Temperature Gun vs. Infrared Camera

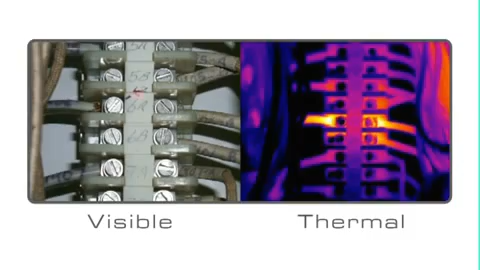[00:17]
Most people think temperature guns just measure the area under the laser dot, but that's not really how they work.
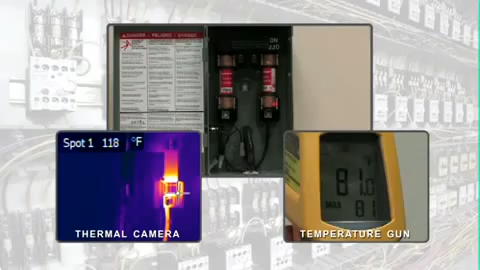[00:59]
On screen: spot 118°F
FLIR cameras create detailed heat pictures with thousands of temperature measurement points in each image. Scanning large areas quickly and accurately has never been easier.
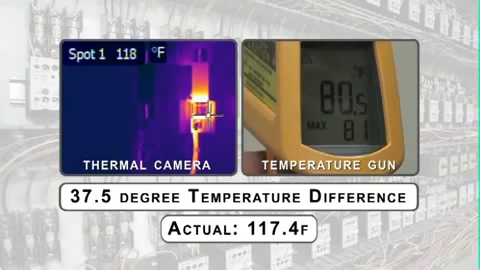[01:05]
On screen: spot 118°F
With FLIR, you just point, shoot, and see the heat.